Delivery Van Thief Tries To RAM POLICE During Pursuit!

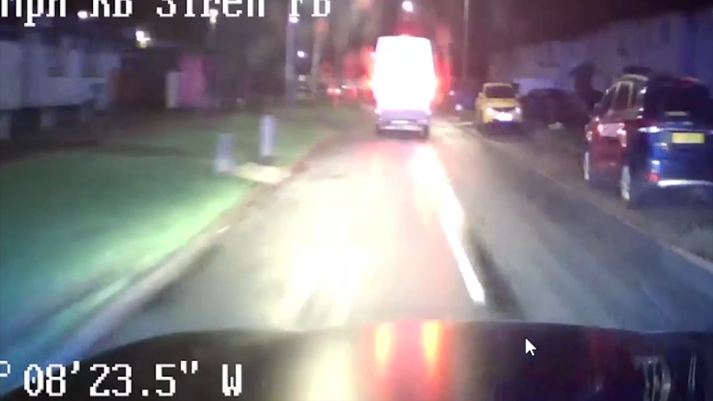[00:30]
During the pursuit which followed, O'Neill tried to ram the pursuing officers after also putting innocent members of the public at risk, owing to the manner of his appalling driving. Right, stand by.
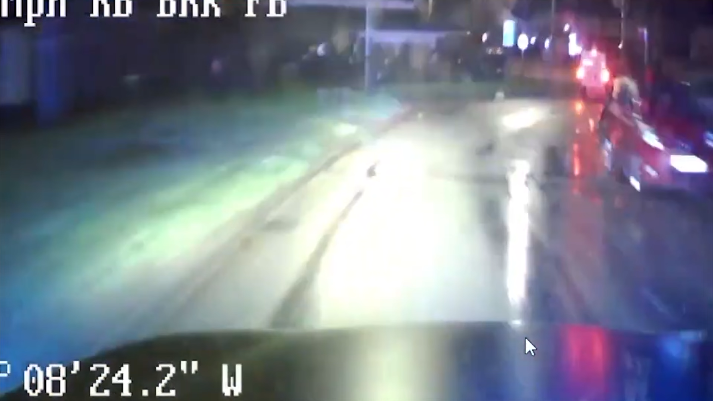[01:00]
Yeah, wrong side of the road, on the roadway, which is high risk, low traffic.
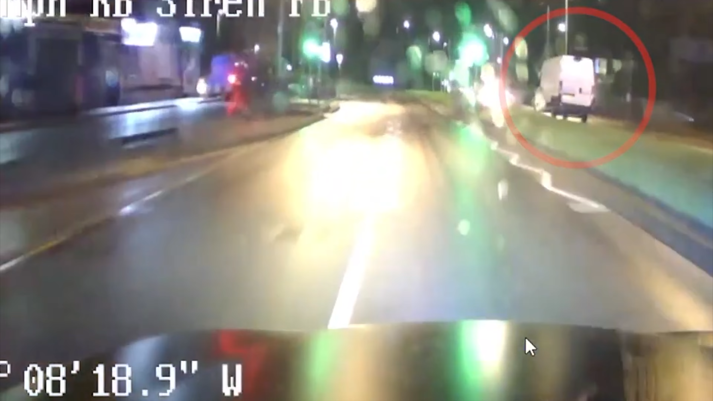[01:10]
Stand by. He's gone right, right, right. Halifax Drive, generally towards Beaumont Reesway, correct side of the road, momentarily medium pretty strong side to keep left bollards. Back side, back to the correct side of the road, move back down to low risk, 50, 30, no traffic, no pedestrians.